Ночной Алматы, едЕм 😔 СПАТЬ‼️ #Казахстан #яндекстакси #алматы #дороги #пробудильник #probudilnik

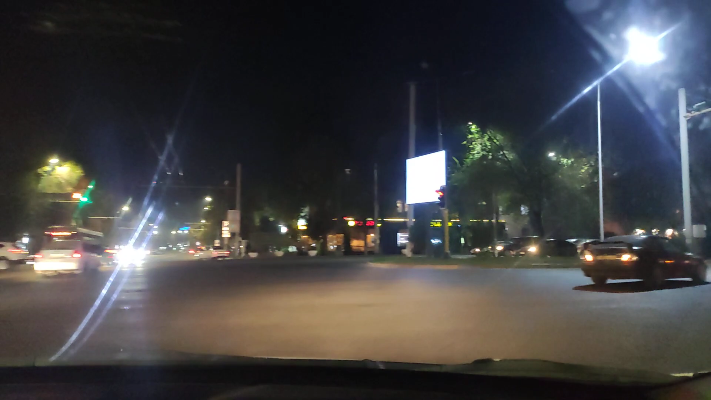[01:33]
А вон там есть какие это центры? Каждый район свой в центре есть. Ну вот здесь вот, где мы, вот здесь золотой квадрат. Какие районы? Здесь Саяхат называется район. Мы сейчас в золотом же квадрате, да? Да. Так называемом золотом квадрате. Ниже золотой квадрата. Чуть-чуть ниже, да? Смотри рекламу, вон крутят озона. Справа. Смотри.
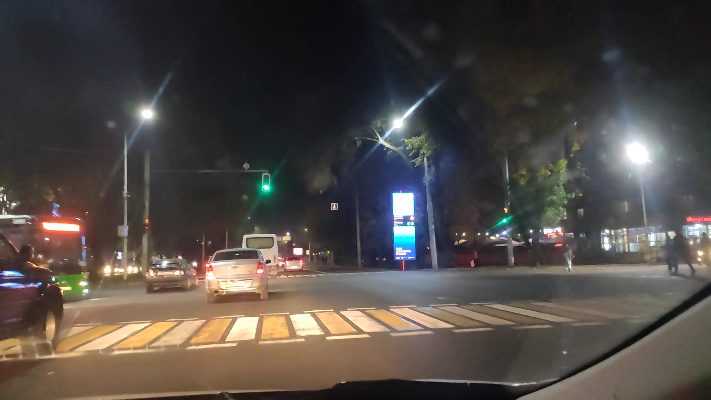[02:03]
Что-то крутит. Ташкентская выше. Золотой квадрат. А, ну вот через салон. Это уже станция метро. Да, да. Как-то... Раймбек, станция метро. Конечная станция. Раймбекбатр.
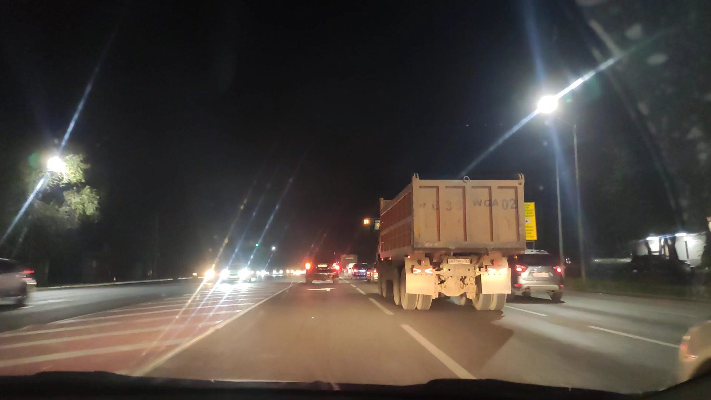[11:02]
Осталось пять минут нам ехать. Почему нельзя сделать фильтр по метро?
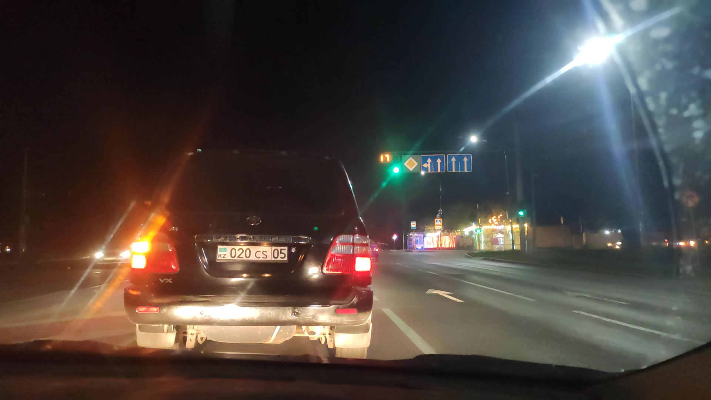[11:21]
По метро бы я сориентировалась. Почему-то бегут через дорогу. Куда эти девушки пошли? Пить пиво. Или газировку.
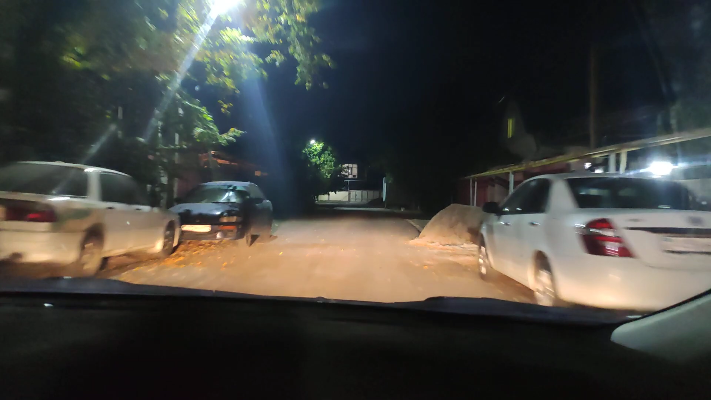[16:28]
Вот велосипедист нас туда. Остановите. Спасибо.